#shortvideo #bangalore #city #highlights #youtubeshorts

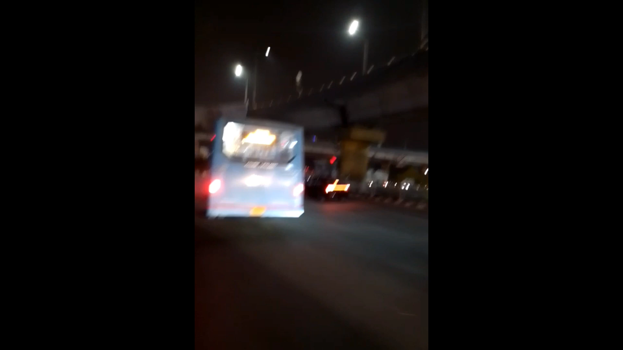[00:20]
लाइट्स और यहां के और लोड जब लाई जलती है ना तो राट को आप
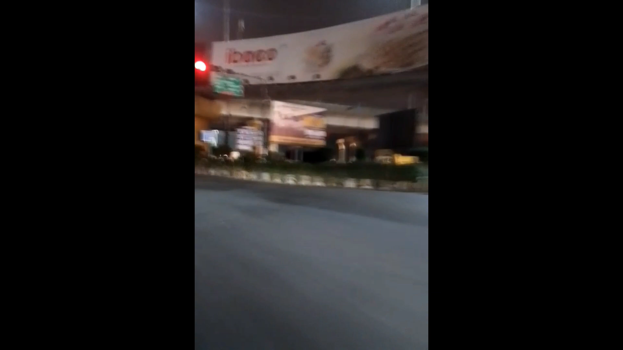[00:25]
गुमने निकलेंगे बहुत अच्छा लगेगा यह दिखे ब्रीज की पासे में जारी हूं कितना अच्छा लग रहा है आप देख सकते हिं कितना अच्छा कार और यह पीड और यहां के ब्रीज वगईरा सब कितने सुन्दर � है ना तो हम जब भी रात को
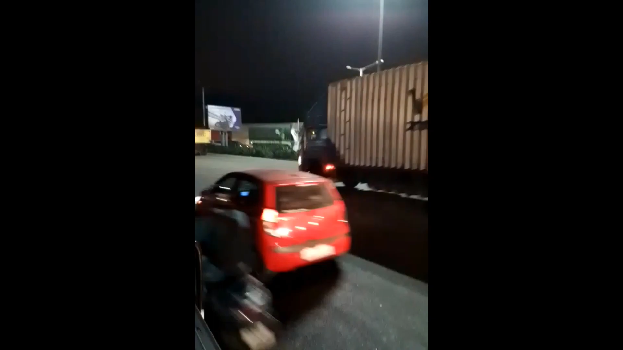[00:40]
निकलते हैं घुनने कभी मॉल्स में जाते हैं और कभी पार्थ में जाते हैं तो